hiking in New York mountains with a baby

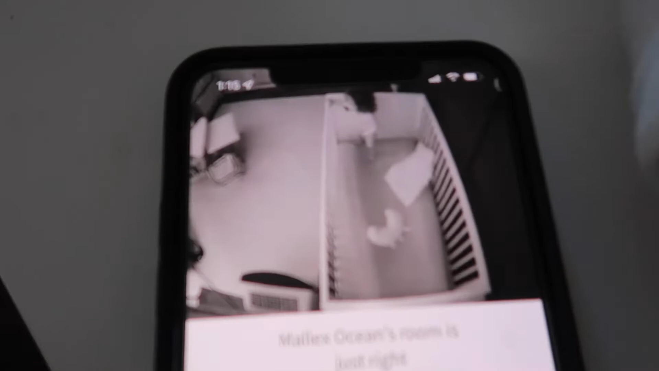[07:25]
What is he doing? Is he pooping?
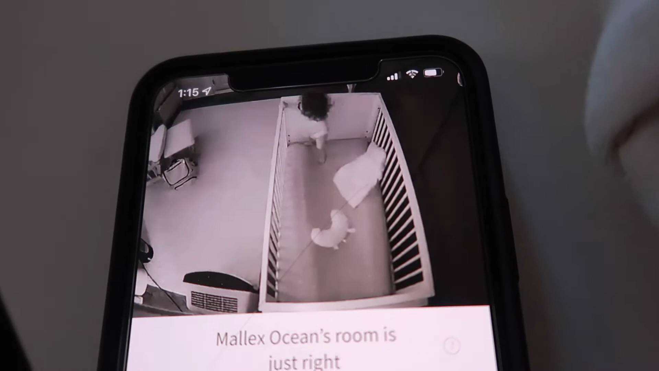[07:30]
He just don't know. He doesn't want to go to sleep.